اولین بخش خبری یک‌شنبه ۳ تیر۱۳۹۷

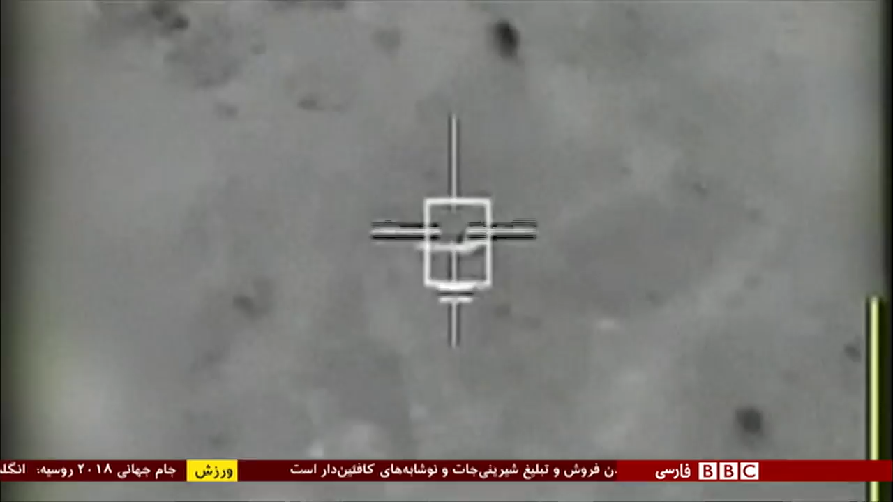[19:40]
بر اساس این گزارش پهپاد آسیبی ندیده اما مسیرش را تغییر داده. یک مقام ارتش سوریه گفته این پهپاد در حال عملیات علیه مخالفان بشار اسد در مناطق مرزی بوده.